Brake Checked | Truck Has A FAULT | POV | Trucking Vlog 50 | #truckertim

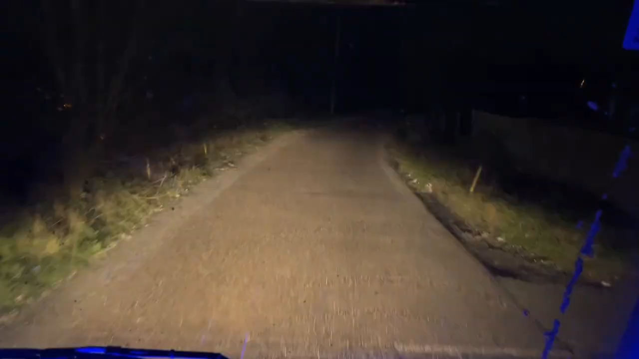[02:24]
This could make for an interesting drive down to Bristol, couldn't it? Yeah, we've got the box trailer on today. Didn't mention that, sorry. We've got the box trailer on. Wasn't expecting this morning.
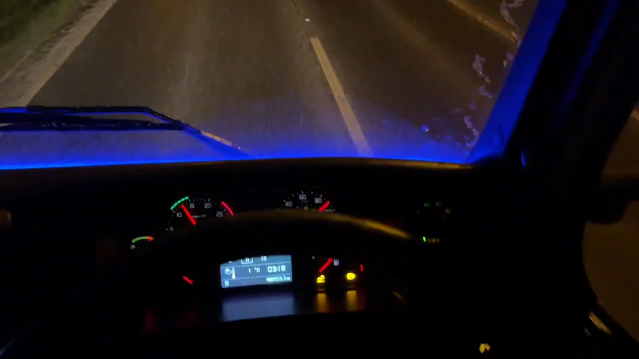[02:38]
We've got a full tank of AdBlue, full tank of diesel. So we ain't got to stop for any of that today.
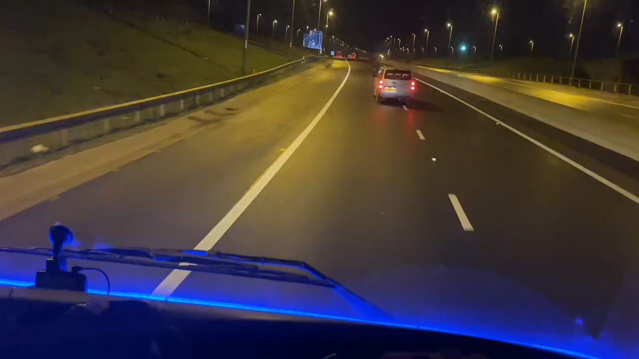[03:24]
Well, the snow stopped anyway. We've got to Huntingdon and boff, dead. No snow. So yeah, we're on the M6 now. Rugby services. A mile and a half. Cab is lovely and toasty now. It's nice to have a ride out. It's nice to do a long distance run occasionally. This is a nice little run for Friday as well. One job, down to Bristol, load up, back, then done for the weekend.